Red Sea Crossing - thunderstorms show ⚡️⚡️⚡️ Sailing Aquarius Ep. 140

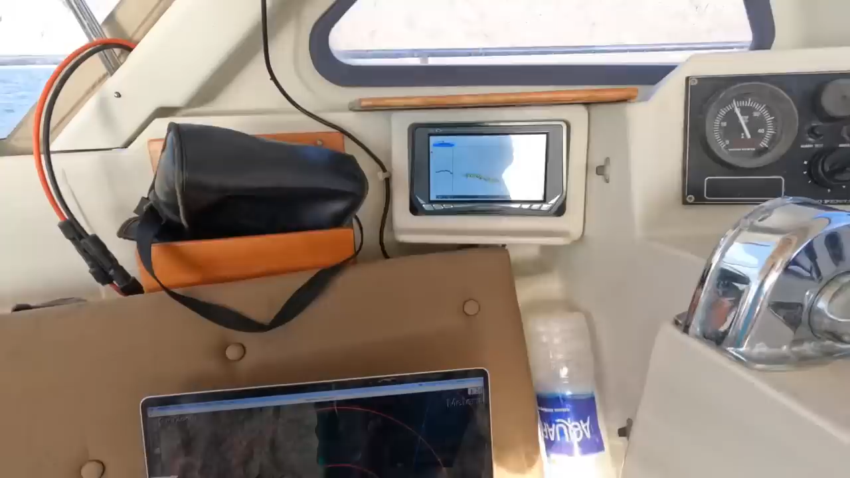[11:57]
you verify what you got on on everything so that's what our chart looks like
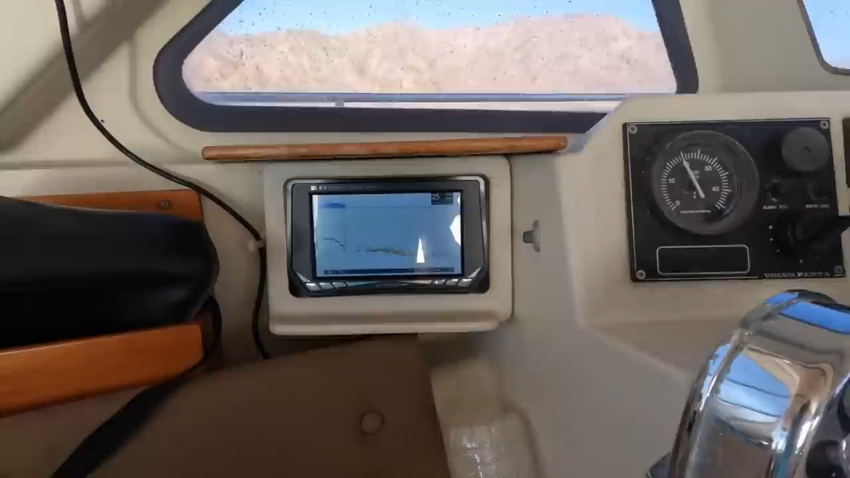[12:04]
that's what the forward-looking sonar looks like
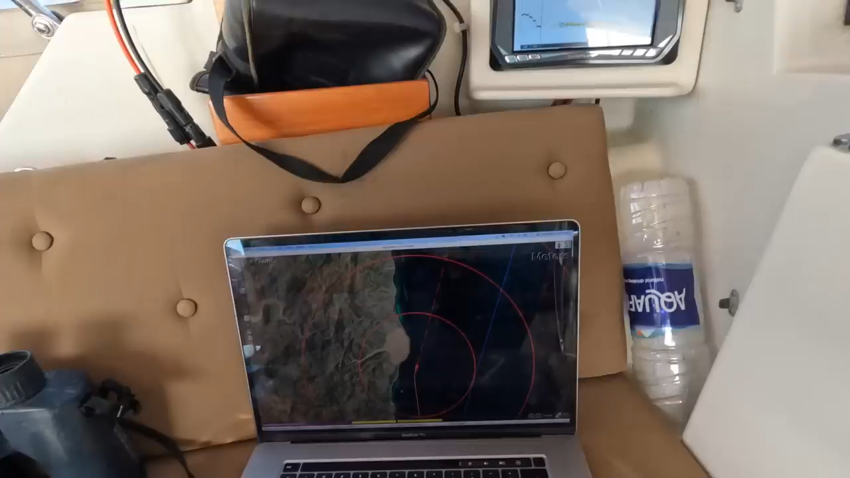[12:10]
and you really can't see anything on this either but
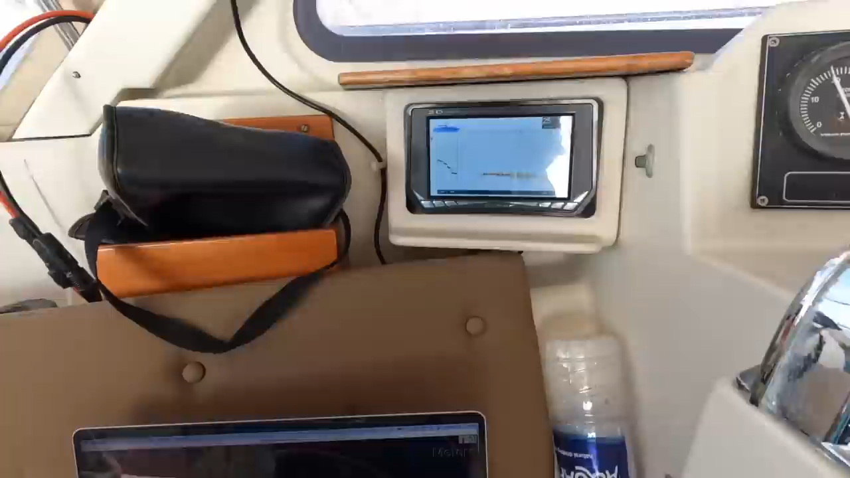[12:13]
it came up well now it's going down but it came up in a hurry out of nowhere so
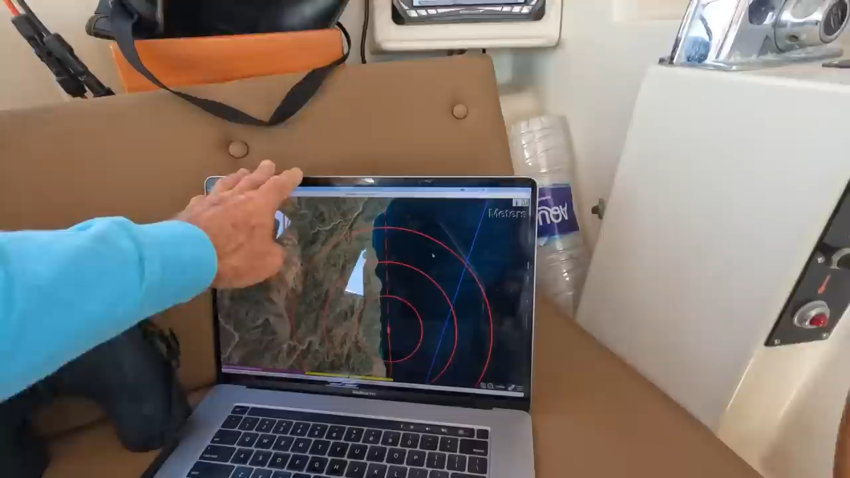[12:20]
there's a place coming up right now here